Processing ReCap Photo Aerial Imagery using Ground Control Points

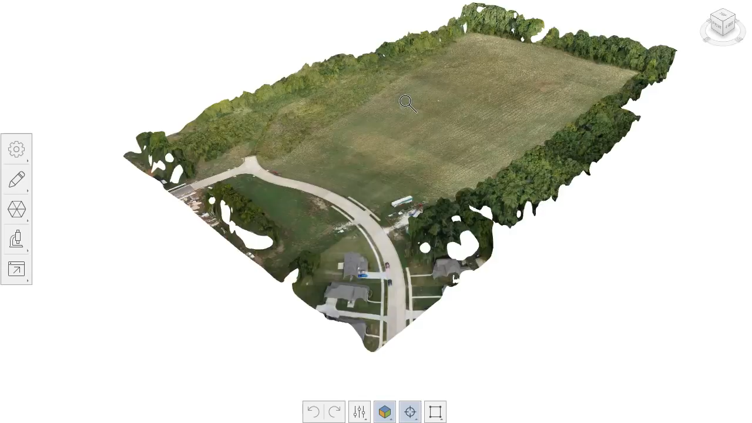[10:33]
the wheel forward and back i can zoom in and out if i hold the right mouse button down i can orbit if i hold the middle mouse button or the wheel down i can pan so using these